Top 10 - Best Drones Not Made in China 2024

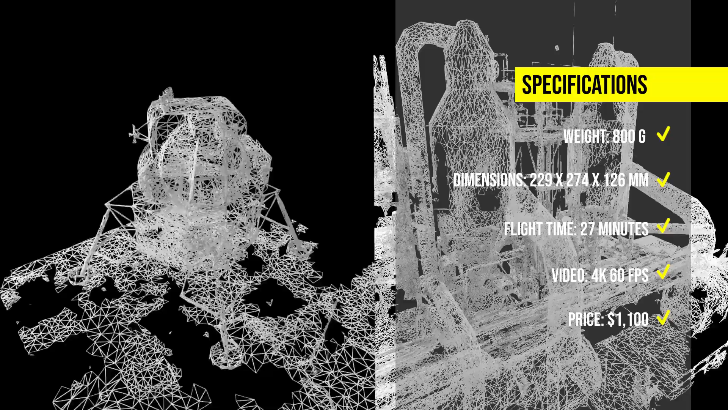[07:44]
The Skydio 2 Plus also has a comprehensive vision sensing system and a convenient return to home feature.